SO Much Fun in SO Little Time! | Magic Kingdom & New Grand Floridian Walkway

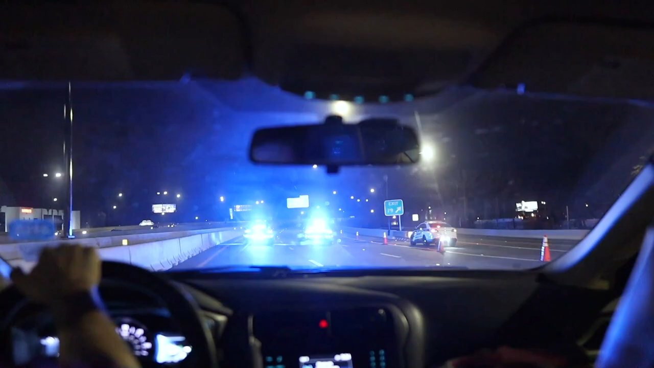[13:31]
It's almost like we're being escorted. Yeah, on I-4. I don't know if it's just from closures. I'm trying to look up and see why it would be closed. But how fast are we going? 25. Yeah. But it's like, they're not stopping us, but they're just making us slow down. Yeah. So it's almost like they're like, I could see them trying to like transport a big piece of, because there's so much construction right now. Yeah. I see them getting like, wanting to like get a giant I-beam across I-4. I don't know, I've just never seen this before. It's only 9:25.